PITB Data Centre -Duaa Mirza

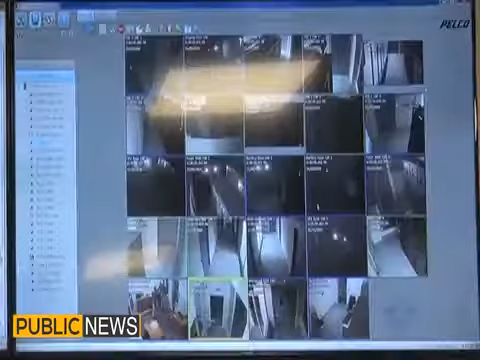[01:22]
یہ سکرین ڈیٹا سینٹر میں لگے آلات کی مانیٹرنگ کرتی ہے ڈیٹا سینٹر ایکسپرٹ سوفیر کے تحت ان بھاری مشینوں کی نمی اور